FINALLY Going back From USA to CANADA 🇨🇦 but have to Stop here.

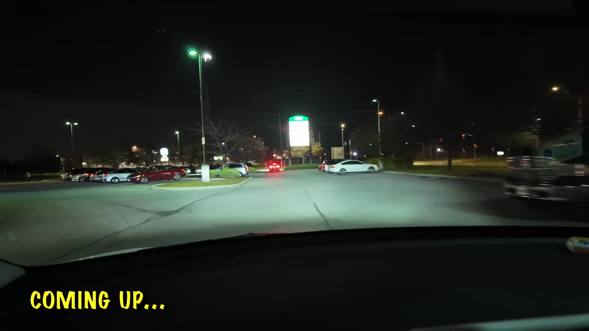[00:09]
वो देख लाइट है, ये तो पूरा जैसे अपने वहाँ पे शादियों के पंडाल लगे होते हैं।
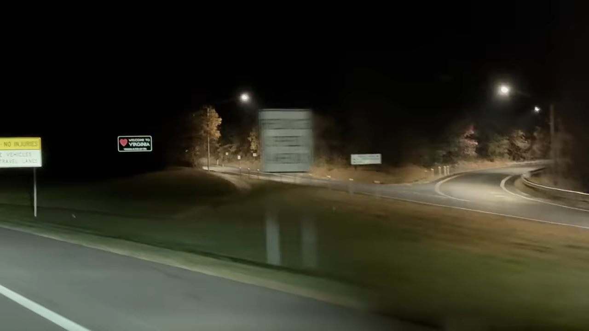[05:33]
वर्जीनिया में आपका स्वागत है, वेलकम टू वर्जीनिया। वर्जीनिया इज फॉर लवर्स, याद है?
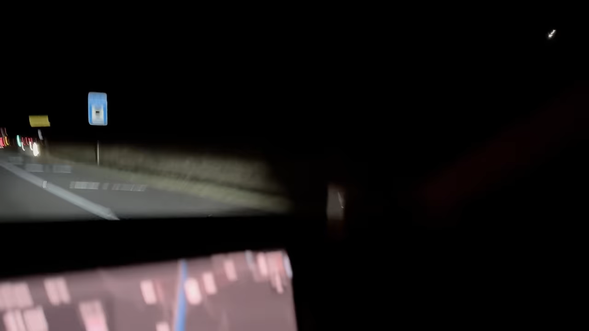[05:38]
ओके, लैम्सबर्ग वर्जीनिया में हम लोग एंटर हो चुके हैं।
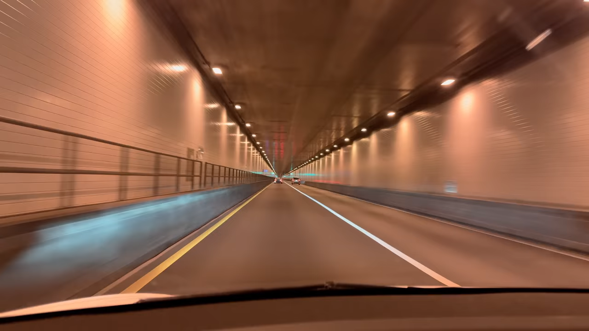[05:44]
आंखें नहीं खुल रही, पूरा ये वो हिप्नोटाइजिंग सा होता है ये भी, है ना? बड़ा
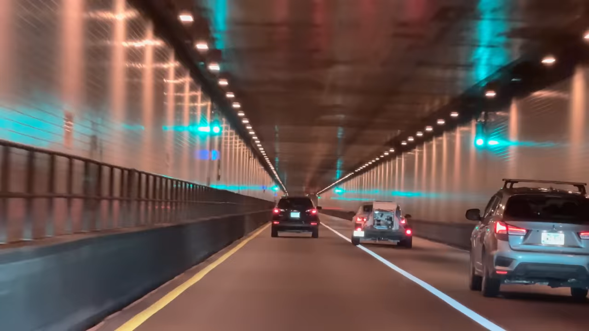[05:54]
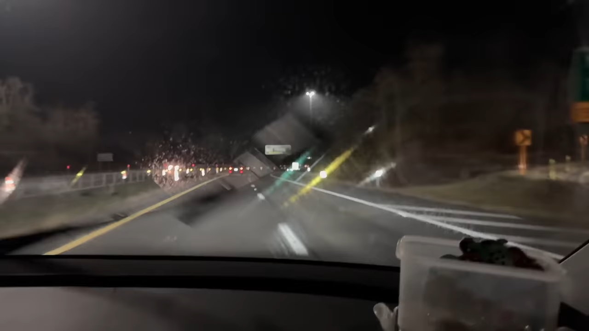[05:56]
स्वागत है आपका वेस्ट वर्जीनिया में, वाइल्ड एंड वंडरफुल।
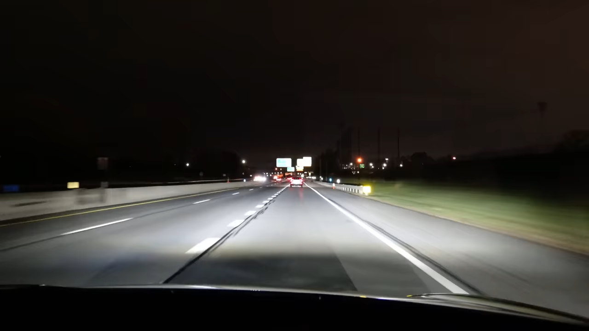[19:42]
जिस जिसको हमारे साथ कनाडा नहीं जाना वो यहीं उतर जाओ. फिर बाद में मत कहना हम कनाडा ले गए जबरदस्ती. कनाडा एग्जिट कीप राइट. कितनी तेज चला रहा है ऐसे कहाँ भाग रहा भाई यहाँ से. ओनली कनाडा बड़ा बड़ा लिख रखा है इन्होंने हर जगह पे ओनली कनाडा. Now they're right onto Peace.
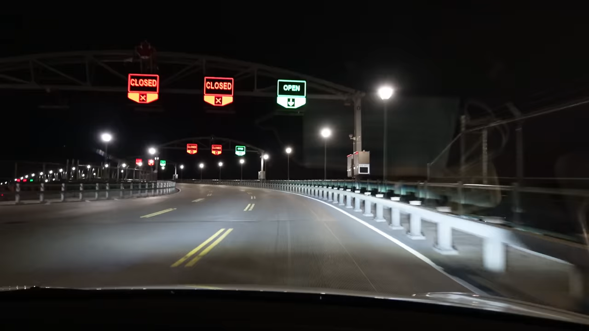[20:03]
ये बड़ा सा ब्रिज है जो कि नायग्रा रिवर के ऊपर बना हुआ है. इस ब्रिज को क्रॉस करेंगे यूएस छोड़ के कनाडा में आपका प्रवेश.